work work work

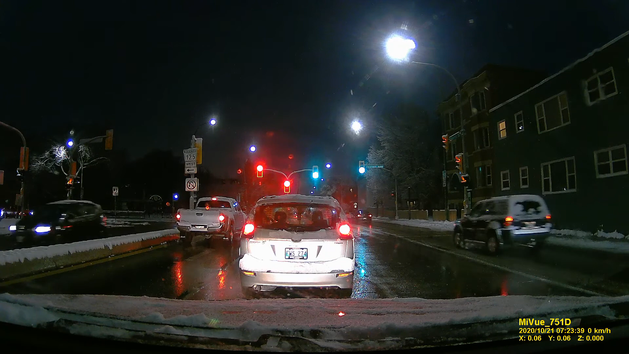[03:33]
Ay, madulas yung daan na yan. May nagpong daan na.